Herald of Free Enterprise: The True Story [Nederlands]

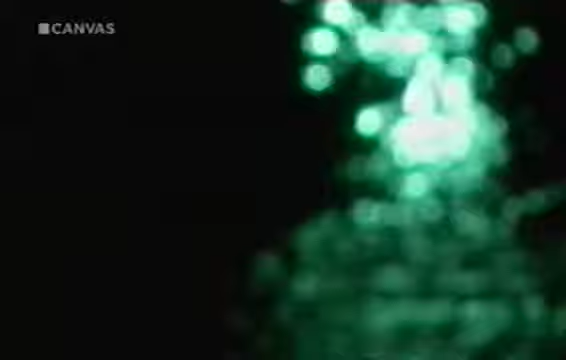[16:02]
De ferry kapseist zo snel dat de kapitein geen noodsignaal kan uitzenden. Gelukkig slaat de bemanning van een baggerboot alarm als ze de lichten van de Herald zien verdwijnen.